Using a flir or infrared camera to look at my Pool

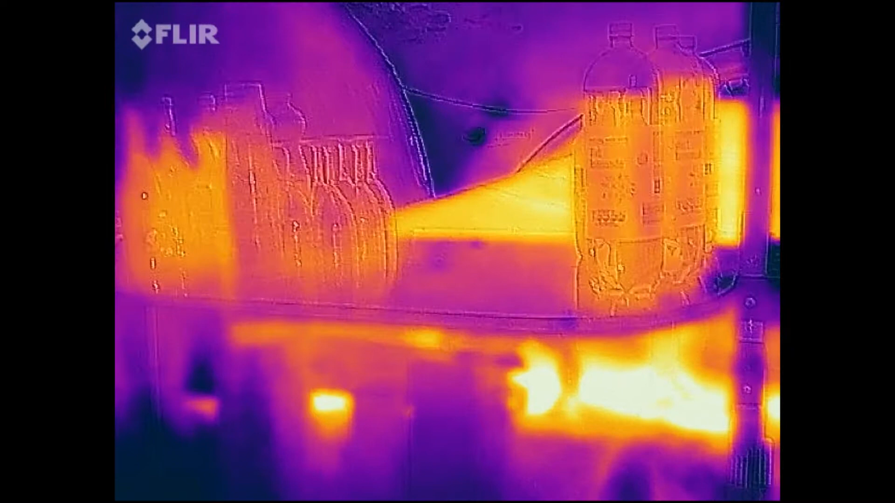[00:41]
here we can see the white layers underneath the pool that's where the heat's
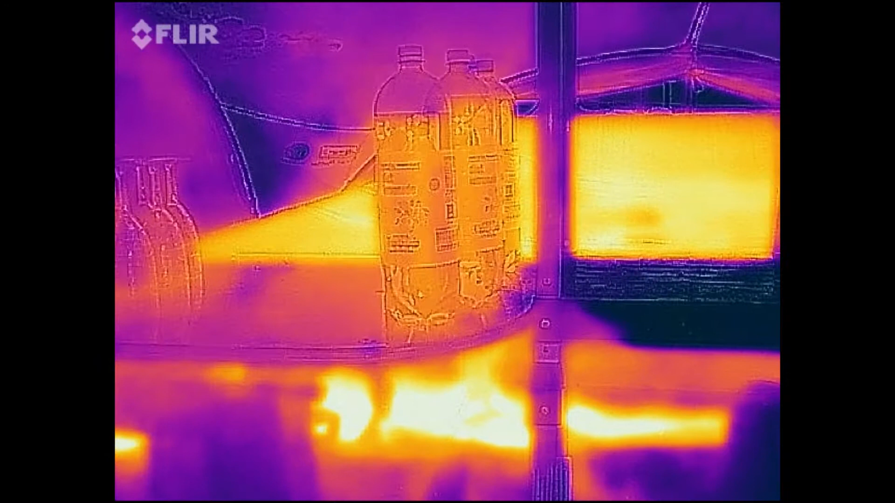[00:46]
escaping you can see the ladder which is relatively cold
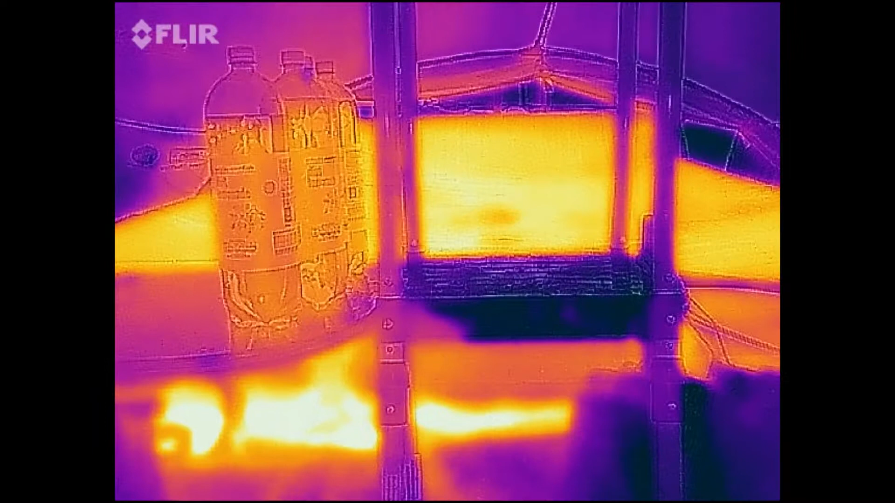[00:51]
but you can see this huge blanket of heat escaping
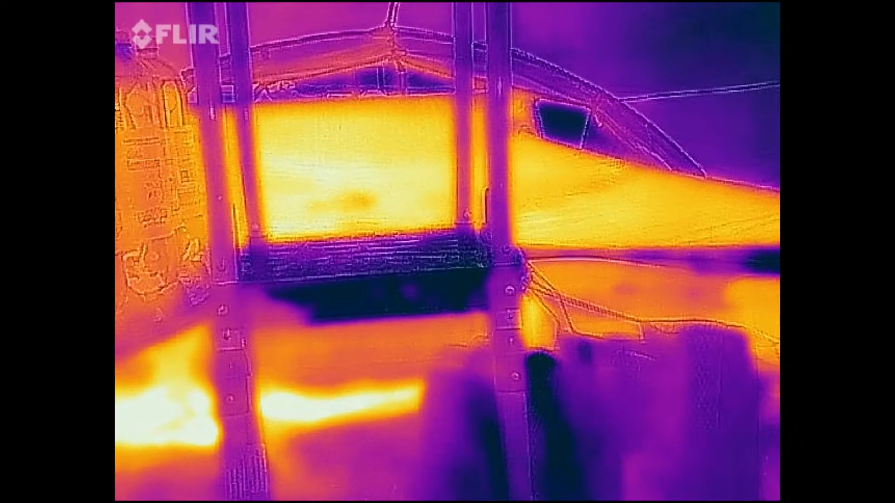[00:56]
at the top if we swing to the
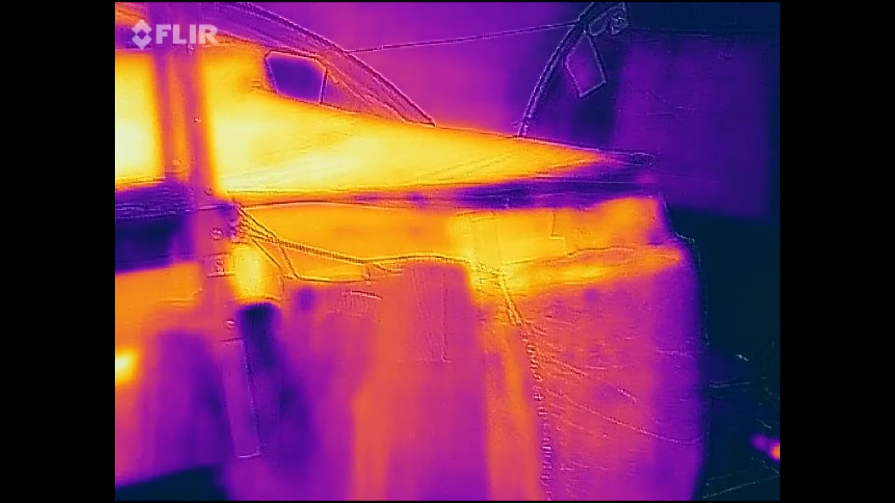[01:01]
right there we can glimpse on the ground the
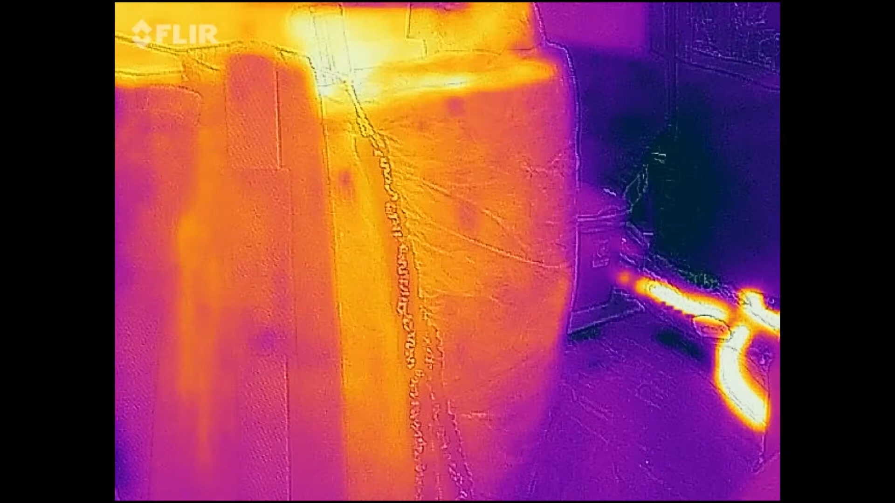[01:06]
pipes that are radiating the heat
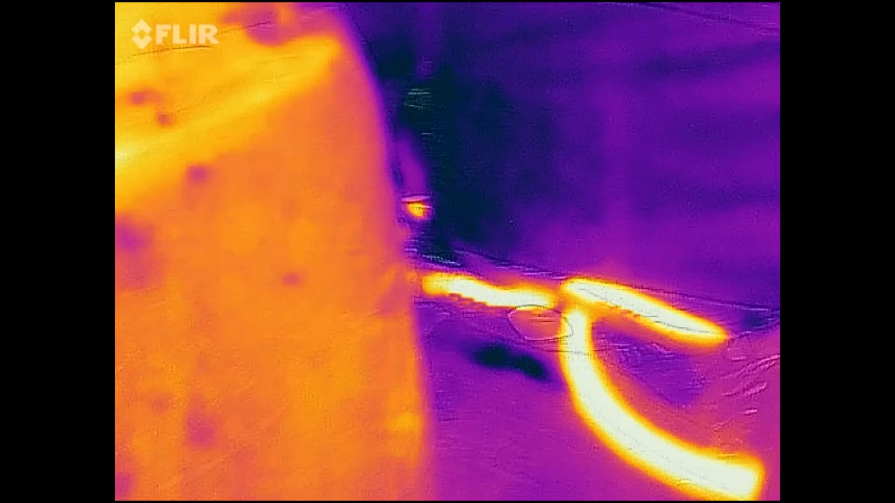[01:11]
and if we look at the filter you can see that that again
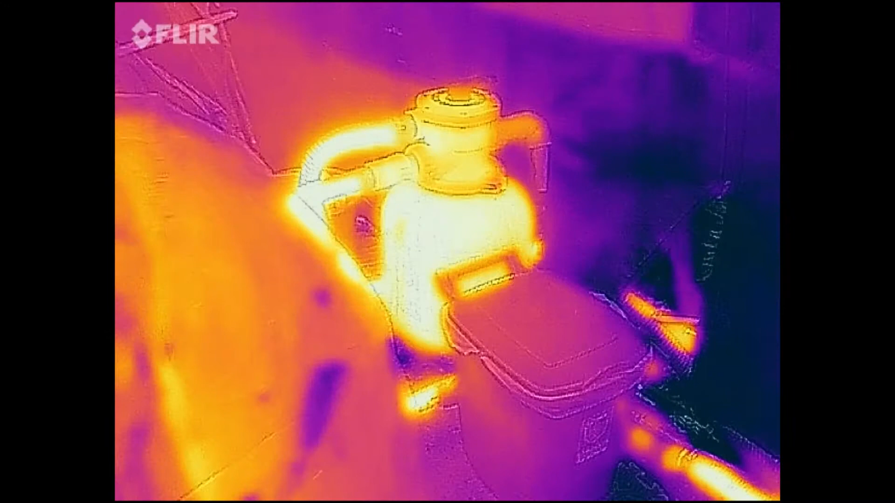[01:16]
is also radiating heat and the pump the
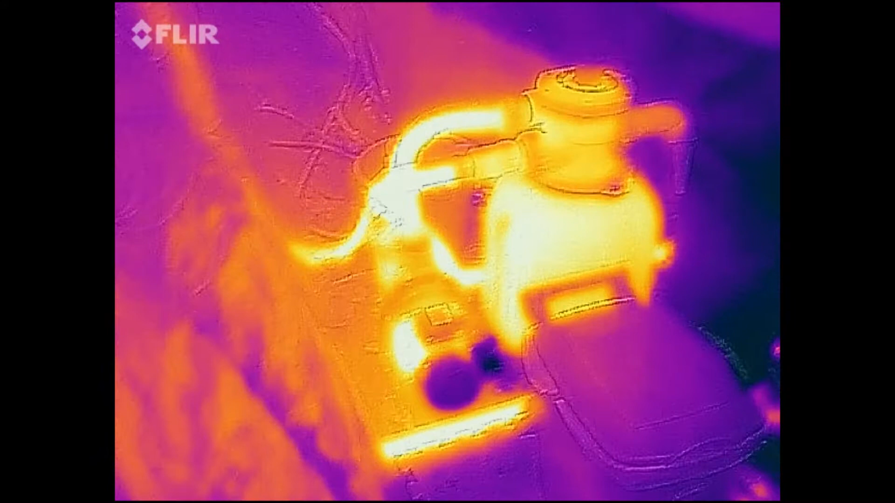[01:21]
purple areas at the bottom of the pump are where it's putting out the cold if I move along
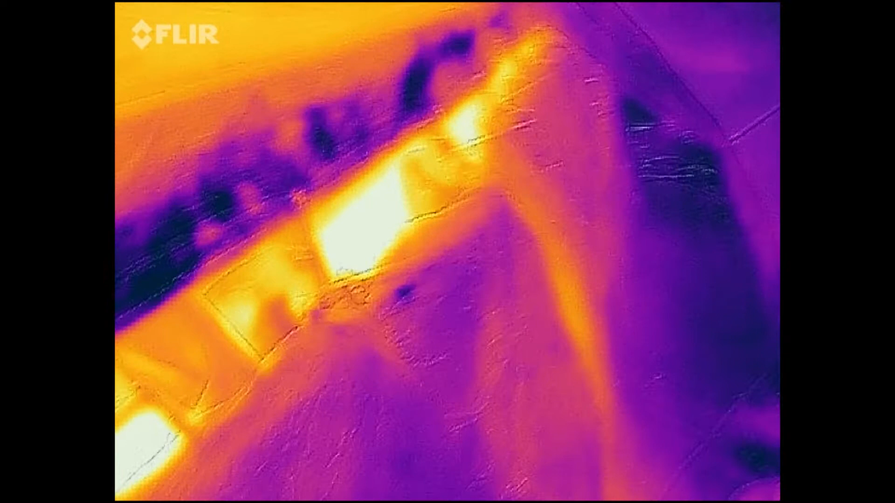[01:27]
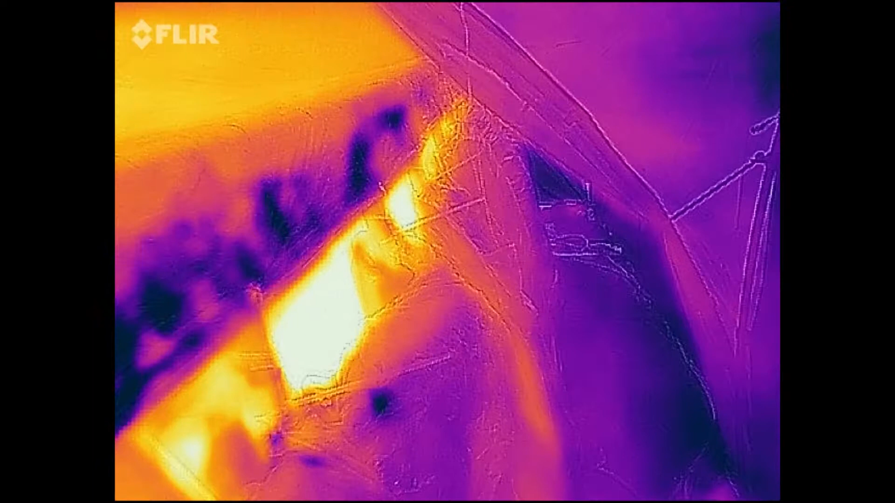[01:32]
pool we can see where my insulation isn't quite up to the top of the pool keep slipping
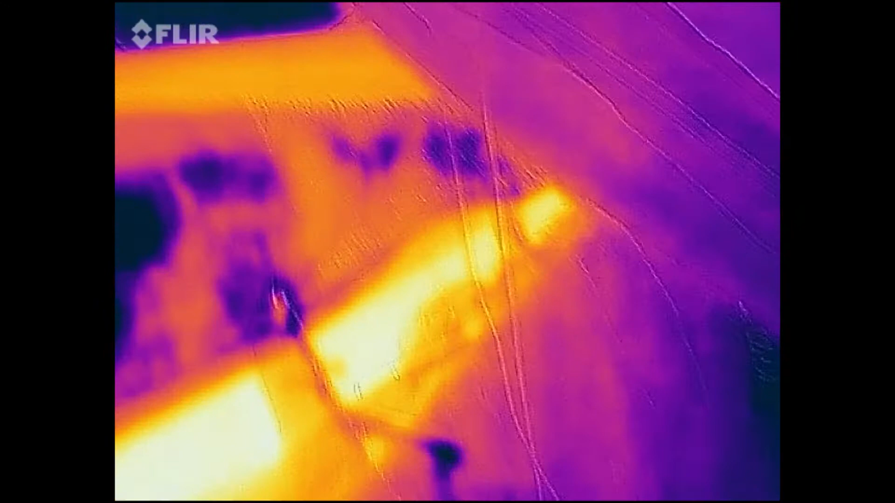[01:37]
down and there we've got the heat escaping so down the bottom
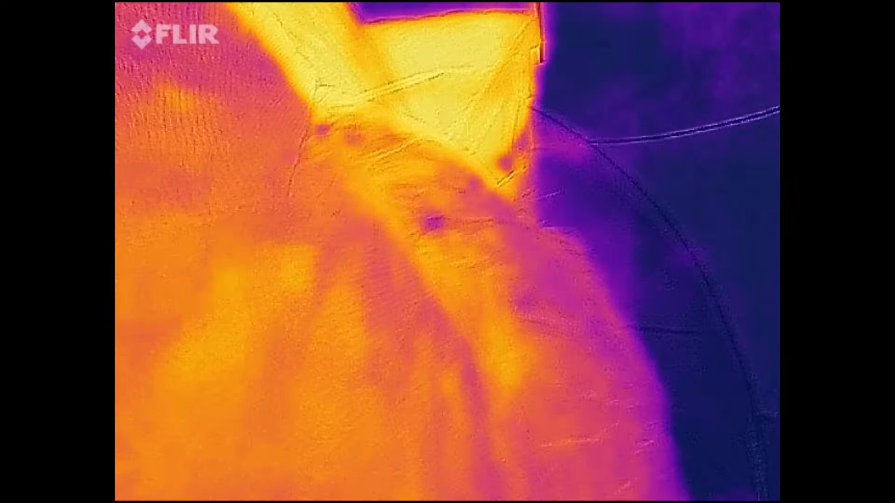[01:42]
good insulation up the top we've got very poor
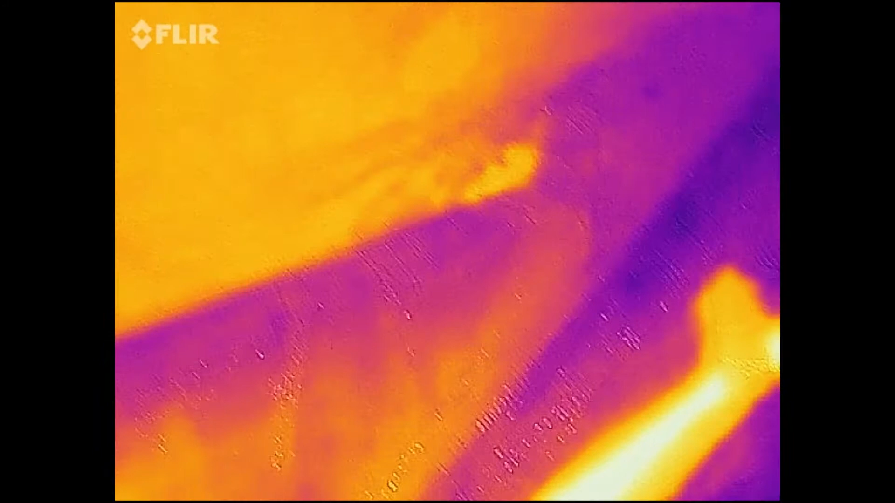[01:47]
insulation the covers doing a reasonable job in some places
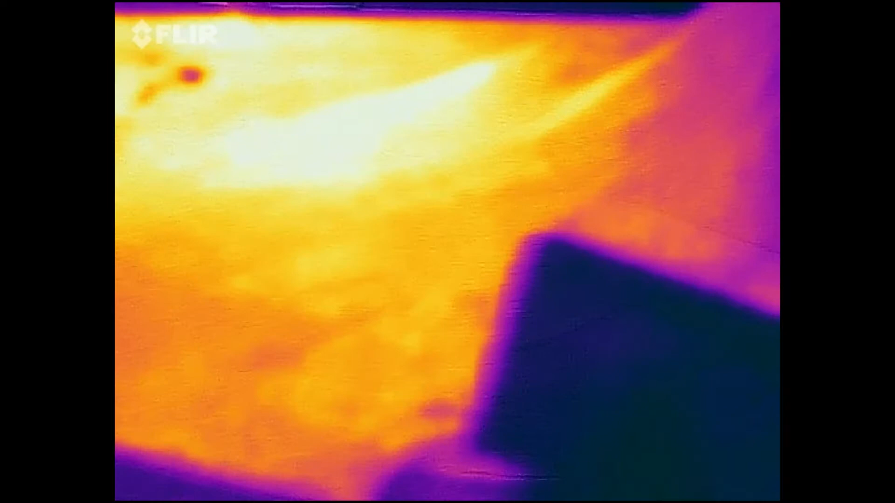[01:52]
and then looking at the back of the pool
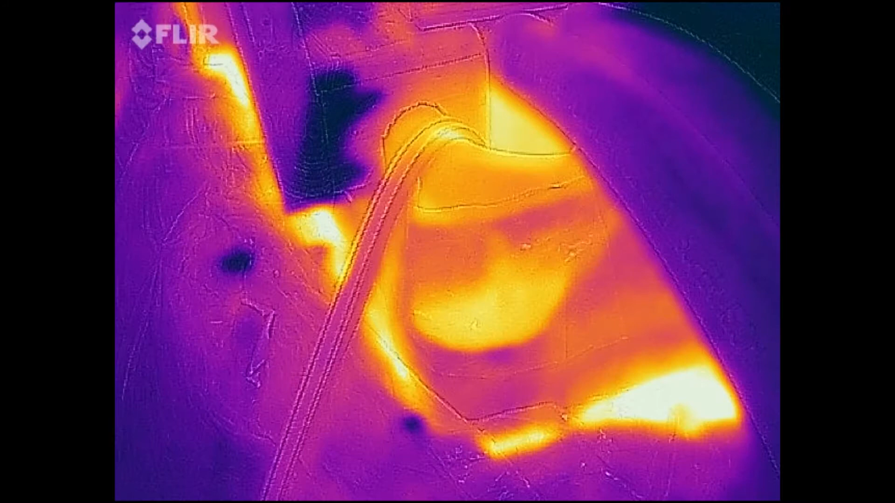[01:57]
I've got some of these noodles trying to sort of hide
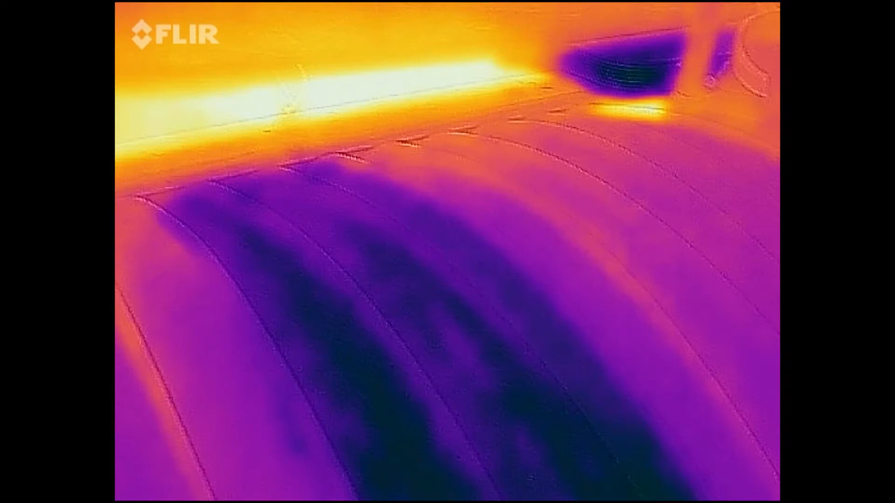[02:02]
the heat but you can see the heat again escaping
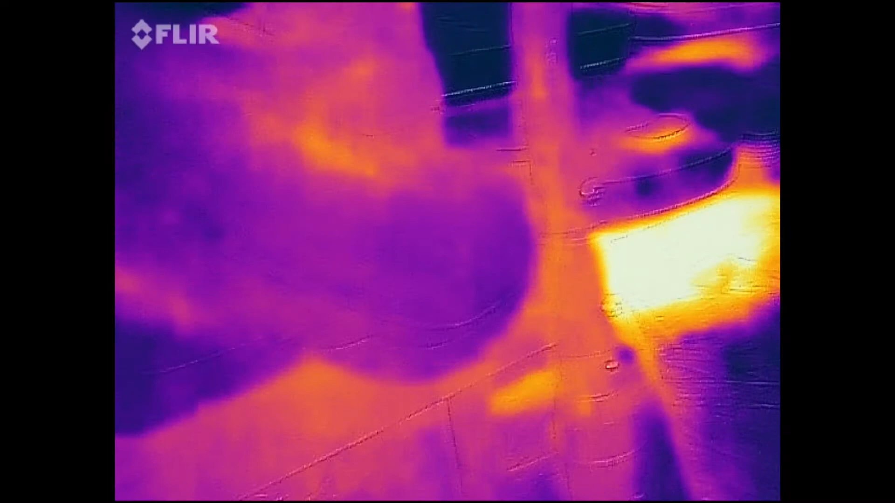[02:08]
out of the pool cold floats
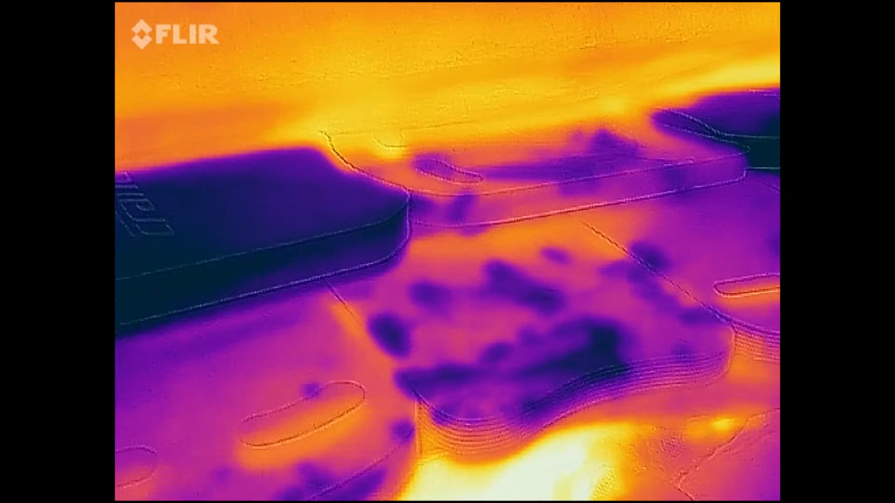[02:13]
but above that and around that very hot
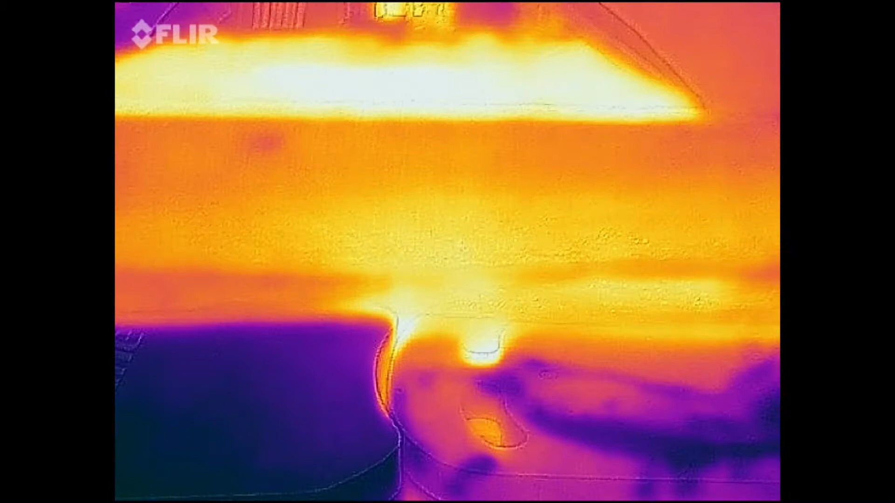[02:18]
pool radiating heat to the surroundings and we can
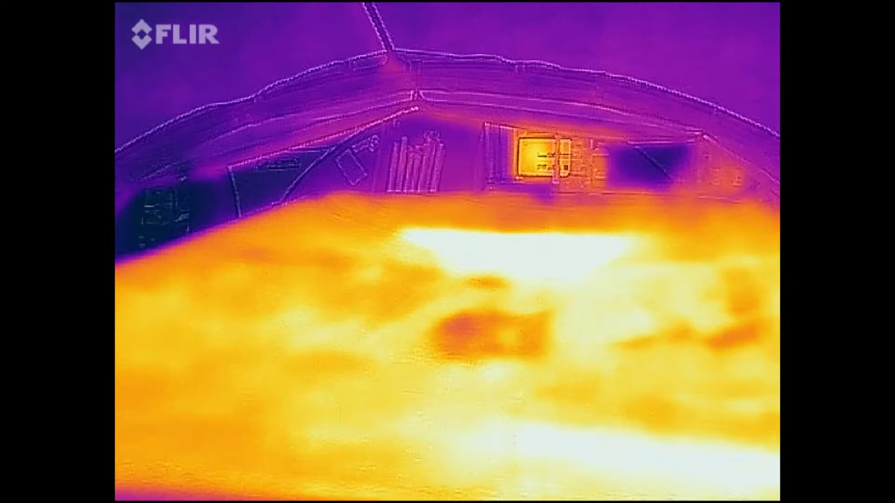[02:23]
see where the pool cover is actually touching the pool and we've got these pools of white flipping back to normal mode you can see there the cover and the floats from the back of the pool you